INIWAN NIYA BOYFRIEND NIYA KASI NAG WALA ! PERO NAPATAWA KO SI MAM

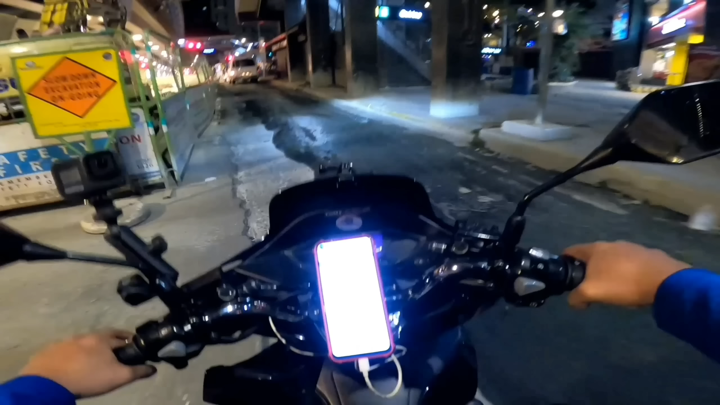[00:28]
nasubo ko rito si Indie Rubber Ayan, nakita nyo mga daan dito Lubak,
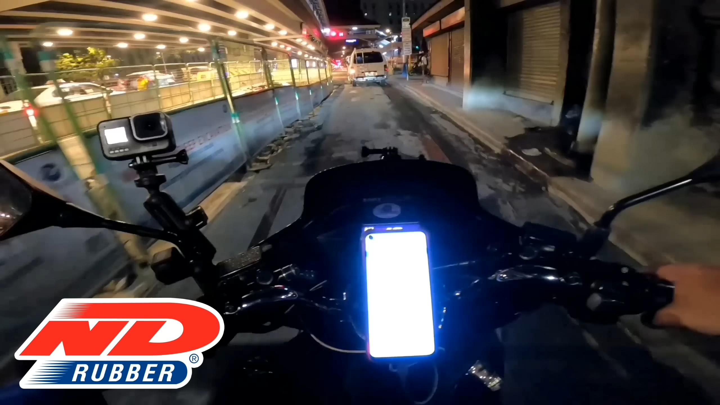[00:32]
puro buhangin Bato na maliliit, pero All good si Indie Rubber, diba?